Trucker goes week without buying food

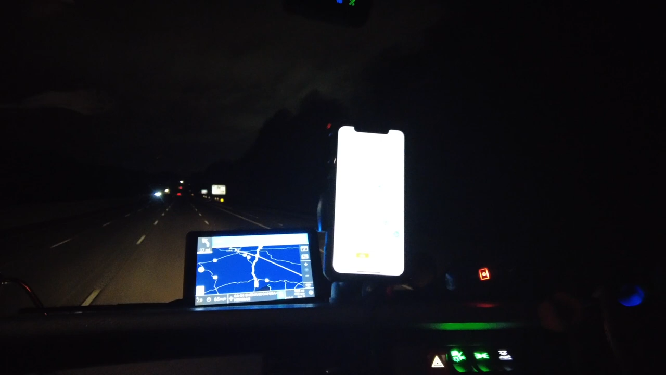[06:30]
And we are rolling. It's almost midnight on a Monday. I am south of Atlanta on 85. And I got my old friend Rand McNally back on board. Glad to have you in the truck Rand McNally. I am a big fan of the Trucker GPS.